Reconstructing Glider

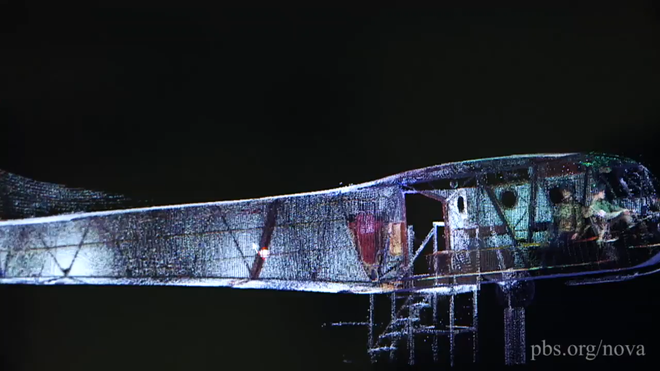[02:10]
You can turn around. You can zoom in, zoom out.